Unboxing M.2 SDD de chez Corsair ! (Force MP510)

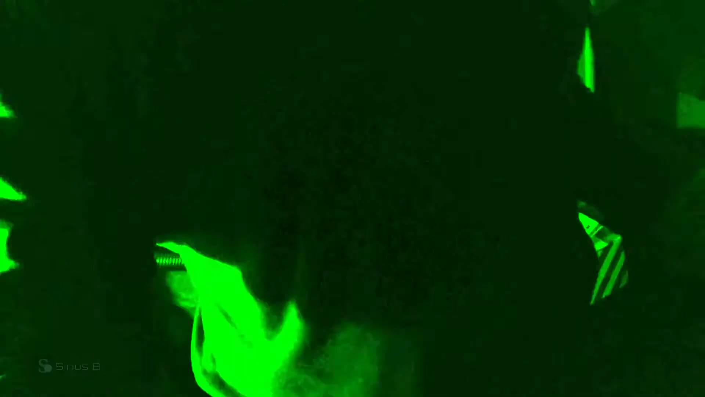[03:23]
Alors Alors Je sais on voit que d'un à cause de la lumière Mais Je sais qu'on voit vraiment que d'un à cause de la lumière Mais vous savez quoi